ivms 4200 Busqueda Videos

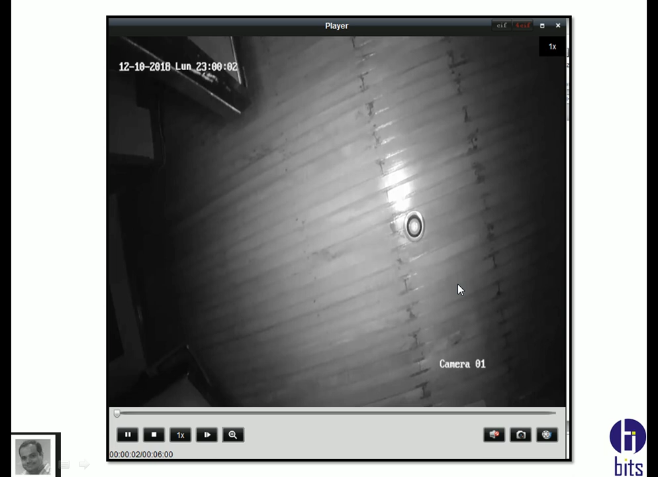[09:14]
El tuyo vas cargado MP4. Y ya lo puedes reproducir. Ya lo puedes visualizar. También tenemos en la parte superior otro botón.